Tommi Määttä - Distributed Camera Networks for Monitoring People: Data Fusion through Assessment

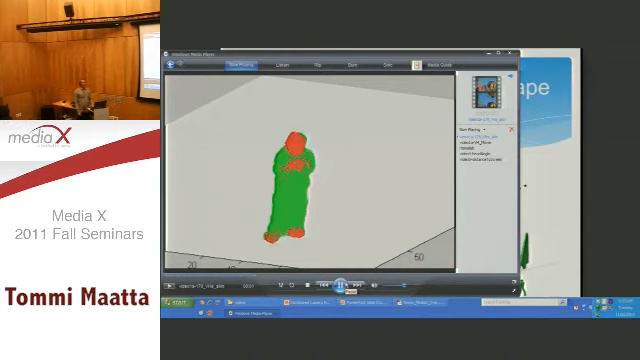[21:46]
It's a guy doing a jumper jack and stuff.
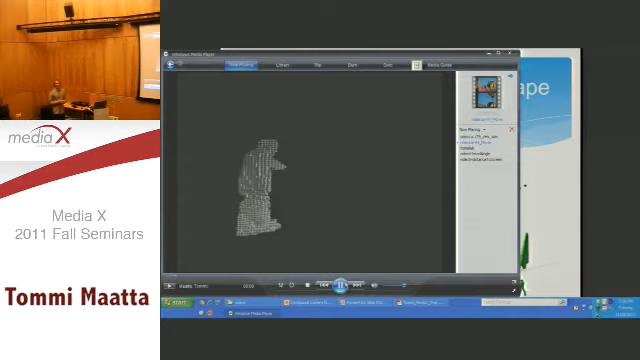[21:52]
It's basically volume capture, but connected to that, you also had skin detection. You are also able to sort of portray what other ones might be exposed to. This is basically exactly the same sequence, but now you see a voxel reconstruction like it was before. First of all, this time it's shown from this one single image.
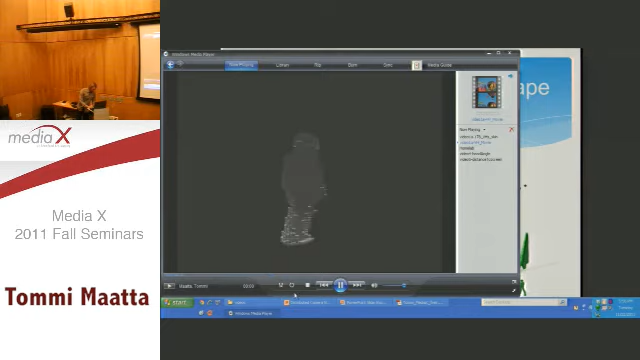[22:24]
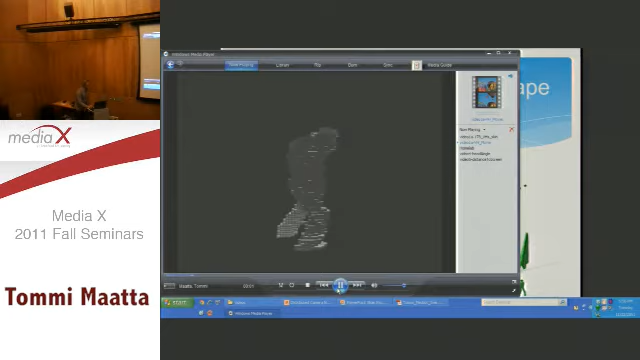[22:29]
This is still the same sequence. It's a voxel reconstruction, so you have all of the volumetric cubes that basically make this voxel land.
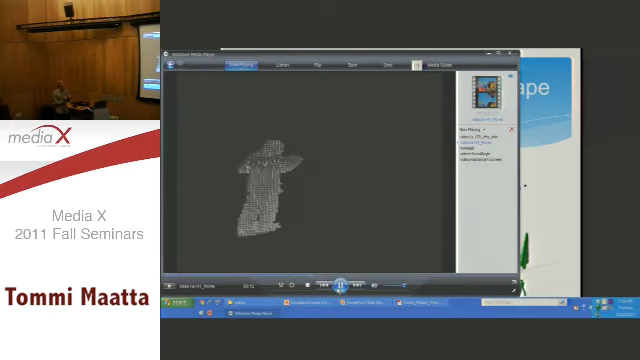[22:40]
You see exactly the same sequence in the same view, but now we're going to pan around it while it's looking. So what we do is we create the 3D shape,
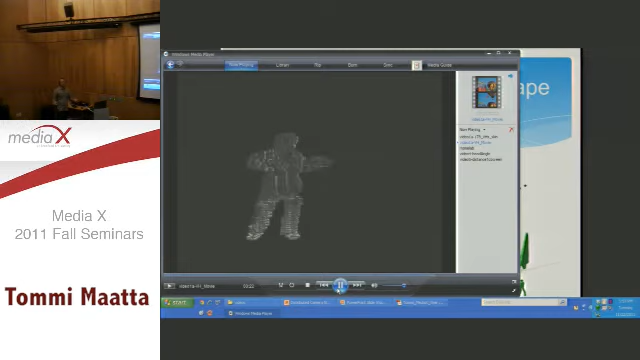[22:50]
and that gives us the freedom of basically showing this guy from any viewpoint we want.